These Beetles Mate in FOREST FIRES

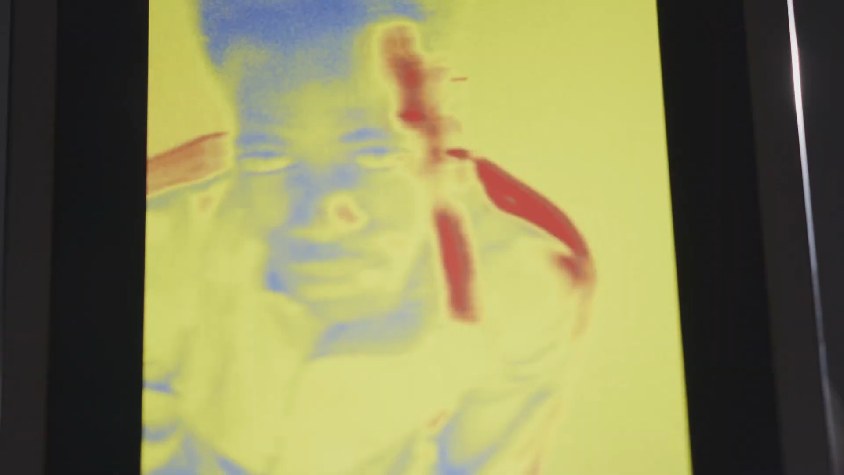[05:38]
it easily outclasses infrared detectors available in the market
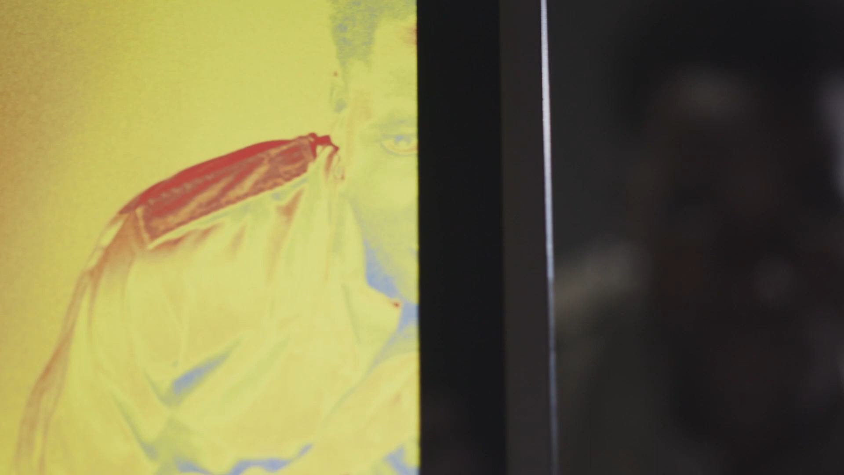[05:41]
and competes with radio telescopes used in astronomy.